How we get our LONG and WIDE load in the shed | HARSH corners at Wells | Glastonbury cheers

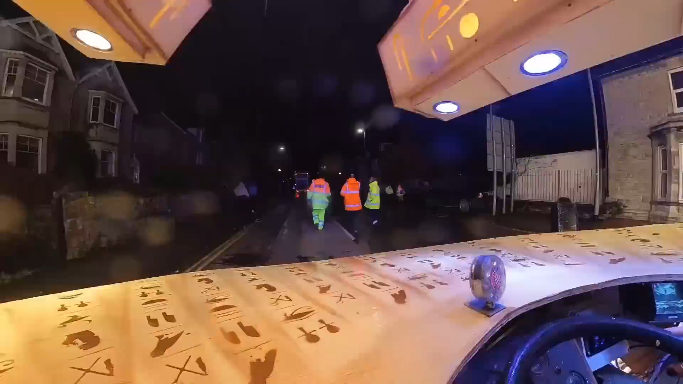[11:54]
We head straight on at the roundabout towards Glastonbury and pull up as far as we possibly can before we get the personnel off.